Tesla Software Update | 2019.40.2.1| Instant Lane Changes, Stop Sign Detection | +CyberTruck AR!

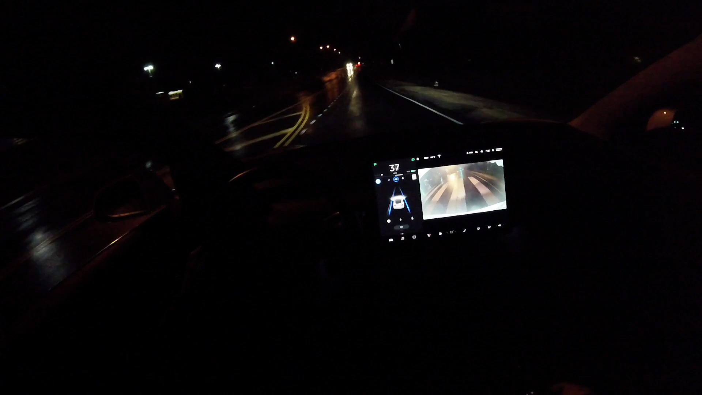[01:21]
It is nighttime, and I'm able to engage autopilot. And of course, after every update, it's kind of like a new car. So I'm a little bit more nervous on how the autopilot is going to perform, even though it's already done this road before, like I've already taken the car on this road before. But since it is a new update, I'm a little bit more cautious. I would say that this autopilot update, I've spent about 30 minutes to an hour in the car on this update, and it does perform very smoothly.
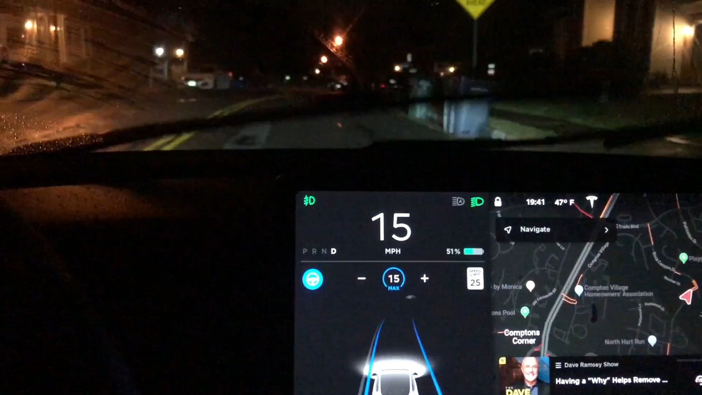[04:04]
So it was able to test out the new automatic wiper improvements.
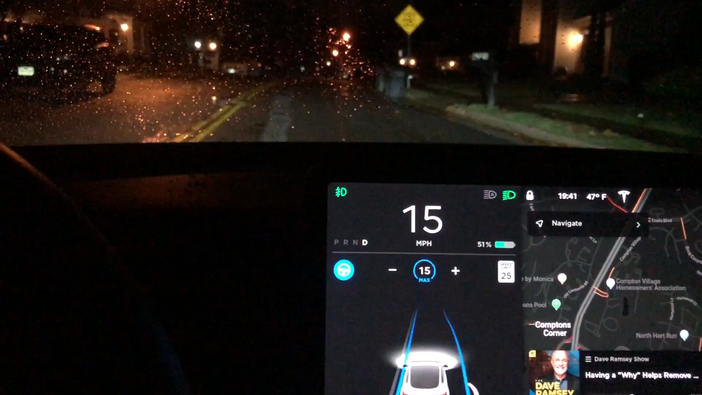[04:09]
And you can see here that it's just like that little spitty type rain and the car is doing an excellent job clearing the windshield. Definitely a big improvement over the last software update.
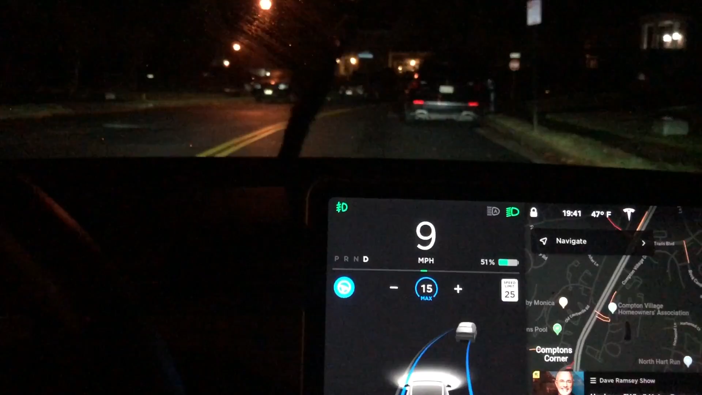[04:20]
Now, as I come around this corner here, you're going to see the autopilot pick up this car illuminated in gray on the touch screen. And it comes to a complete stop because this car is parked.
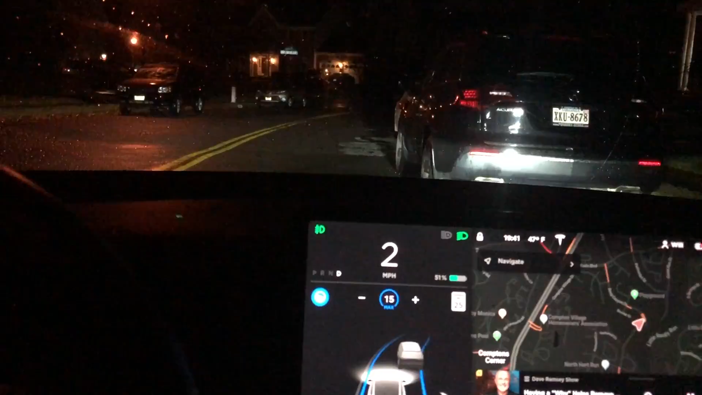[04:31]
So I gave a couple tugs on the steering wheel, but there was no way to get past this car, even pushing the accelerator pedal. It really thought that this car was driving and there was no way to get past it. So I had to disengage. Now, I think this is kind of a one-off because of the curvature of the road here and where the car was parked approaching that curve, autopilot thought the car was parking. Switching gears now to the auto lane changes. It is a huge improvement and the car does the lane change almost instantly, which is really impressive.
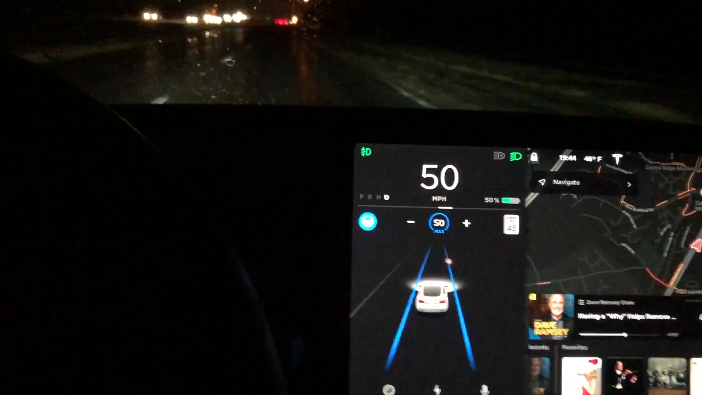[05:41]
There is almost zero delay, which as a human driver, that's how you would do a lane change as well, right? You would signal, look, it's clear and then go. So this is happening almost instantly, which is a huge improvement over previous software updates,
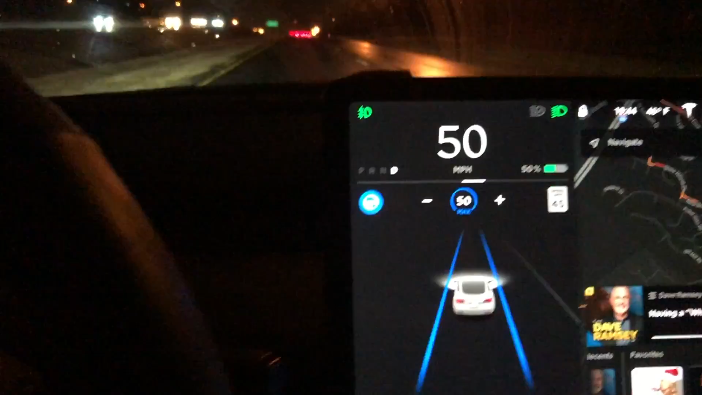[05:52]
especially back to when they first rolled this feature out only on highways. This is a vastly, vastly huge improvement.
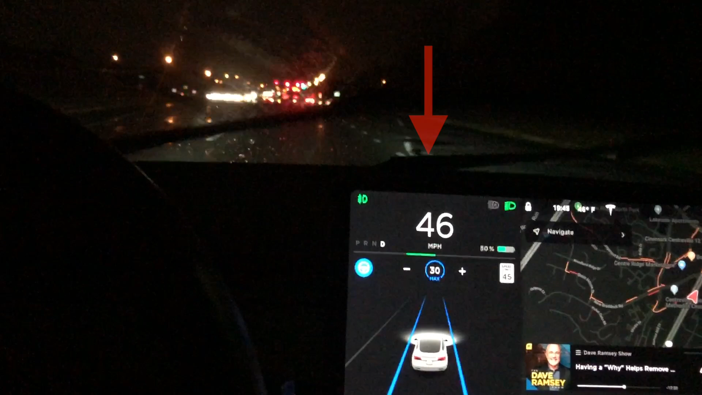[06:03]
So here we have another turn lane coming up here and you can see that's where the turn lane starts and the autopilot cameras don't see the turn lane right away, even though I signal. So it does get in there a little bit late. I'm really hoping that Tesla is able to improve that, but this auto lane change is a huge improvement and it happens really instantly or almost instantly. You can see there, as soon as I flip the blinker on, it gets right over and you can see here I got some stop traffic in the right hand lane.